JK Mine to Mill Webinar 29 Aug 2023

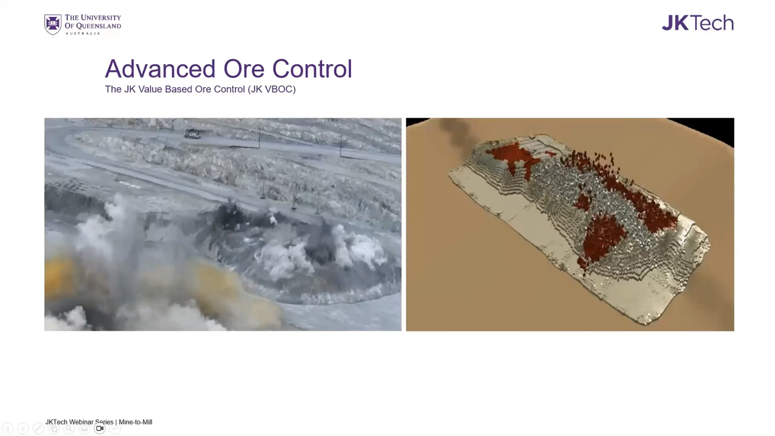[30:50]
where you can see on these reddish areas representing the higher grade zones between the blast polygon. I'll just give it okay. So the final form of the magpie has been fitted on VBOC using the survey collected after the blast on the real blast.